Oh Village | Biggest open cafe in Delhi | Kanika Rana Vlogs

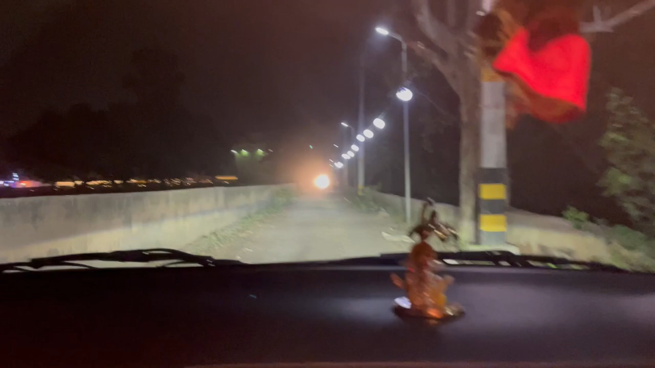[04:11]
यहाँ पे जाना है, ये लाइट दिख रही है ना आपको, यहाँ पे जा रहे हैं हम.